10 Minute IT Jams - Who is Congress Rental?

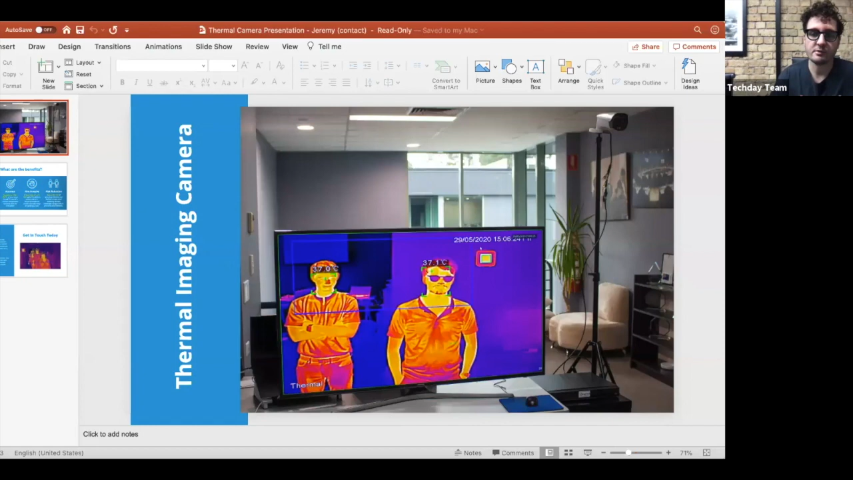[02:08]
Yeah. The key, the key essence of what, what it is we've got is a black body. This is a temperature reference icon that you can see in the top right hand corner of that picture. This makes sure that you get the temperature absolutely accurate for the, for the people that are coming past. The, the, the accuracy is the most important thing because if, if you can't measure it to say plus or minus 0.3 degrees, then it's not accurate enough to be used for the purposes of fever detection.
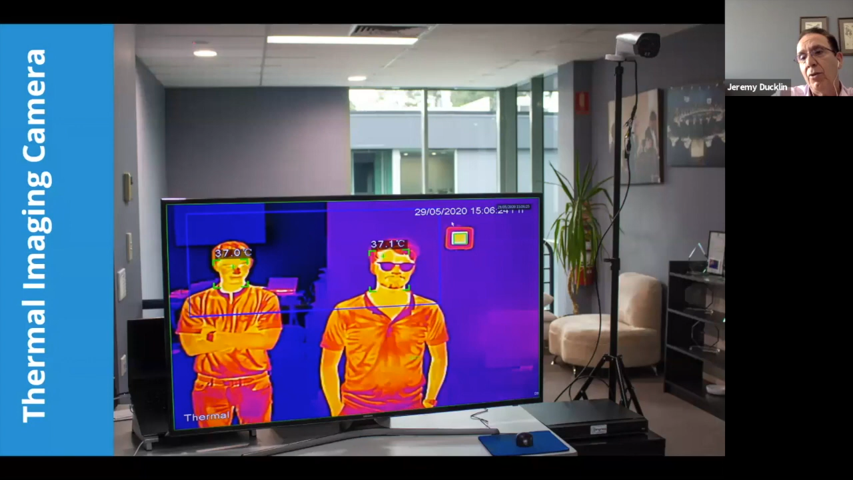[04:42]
Yeah. And, uh, the, uh, temperature, the temperature, um, our cameras were used there to do exactly the purpose we spoke about a minute ago to detect anybody who might have a temperature and it can do it through a mask as well. So even if someone's got a mask on, it will still detect, they'll still do the temperature checking and detection. Right. Yeah.